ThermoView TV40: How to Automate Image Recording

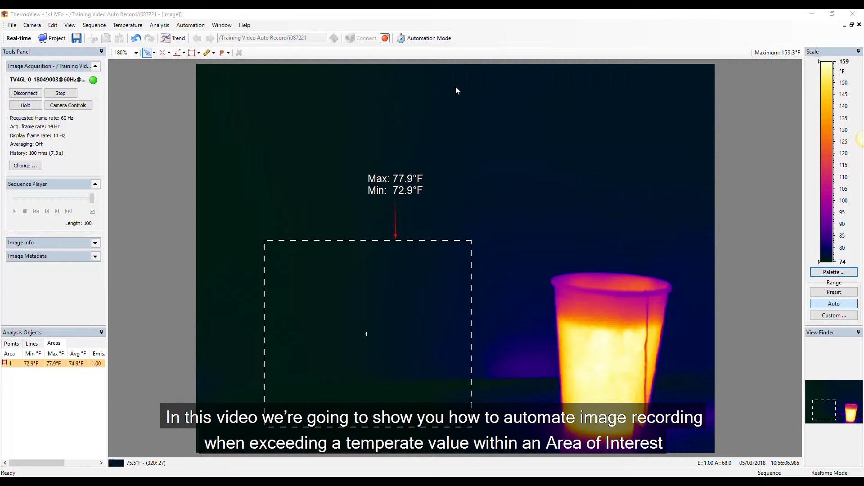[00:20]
On screen: max 77.9°F, min 72.9°F
Open the automation panel. Here I have already created a condition for area 1 to be true when exceeding a temperature value of 100 F.
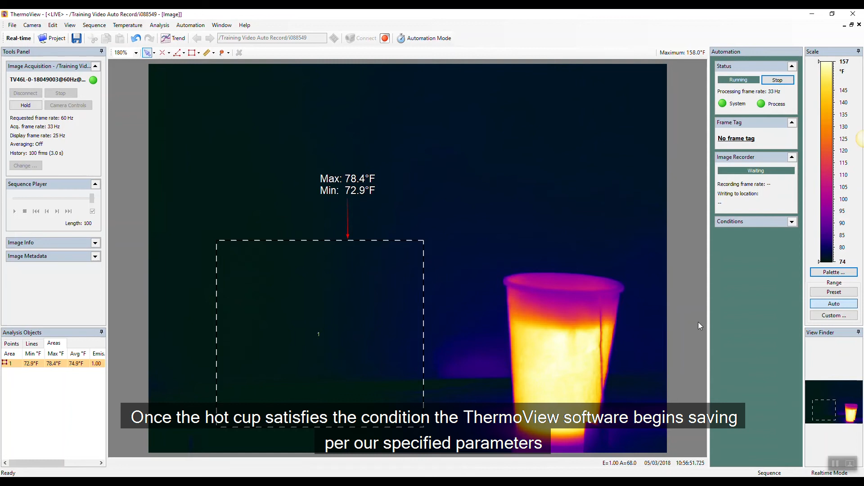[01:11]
On screen: max 78.4°F, min 72.9°F, scale top 157°F, scale bottom 74°F
Once the hot cup satisfies the condition, the ThermoView software begins saving per hour specified parameters.
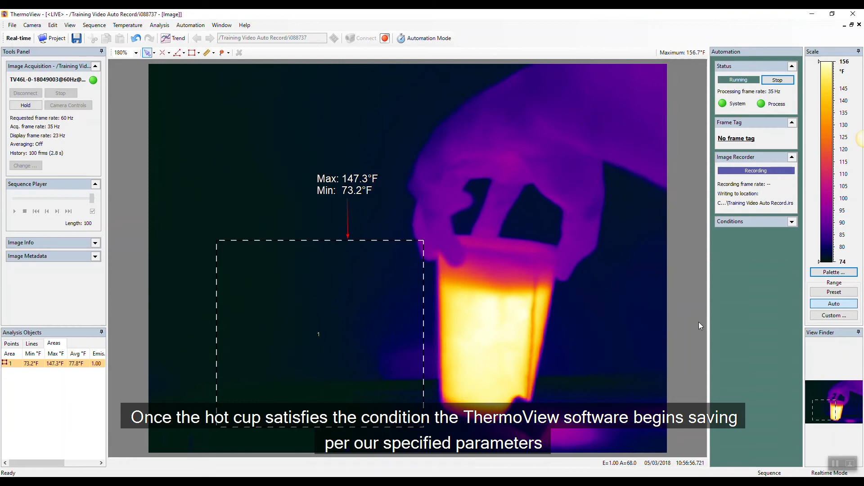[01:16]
On screen: max 147.3°F, min 73.2°F
In this example, the saved file will be a video of 10 seconds.